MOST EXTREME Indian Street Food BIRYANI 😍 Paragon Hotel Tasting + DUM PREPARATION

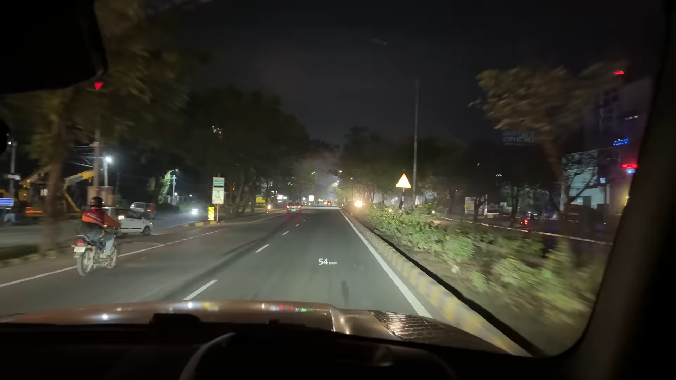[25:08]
बहुत ज्यादा इम्प्रेसिव शहर है, फर्स्ट इम्प्रेशंस तो बहुत कमाल है, एकदम सारे स्टोर सब कुछ खुला है।
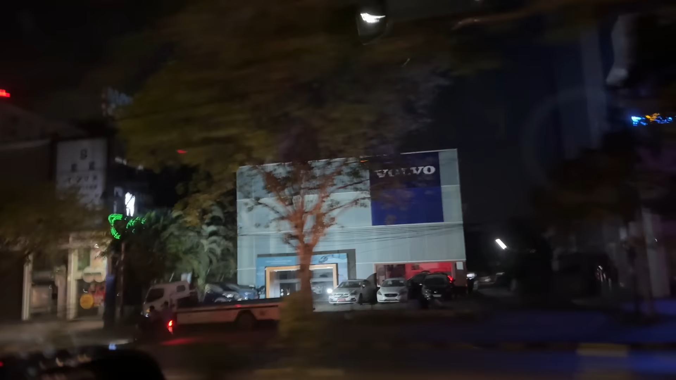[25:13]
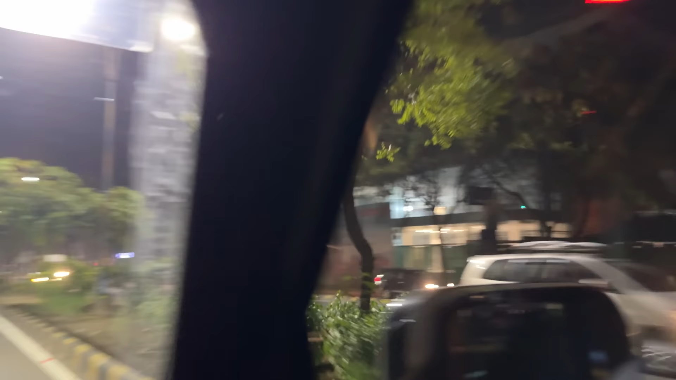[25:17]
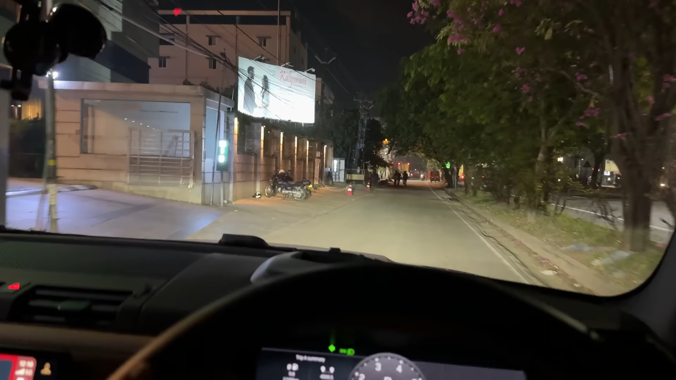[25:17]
और पीछे एक वॉल्वो का स्टोर था, हॉलिडे इन को एच इन लिखा हुआ है क्योंकि ये इन का गेट है।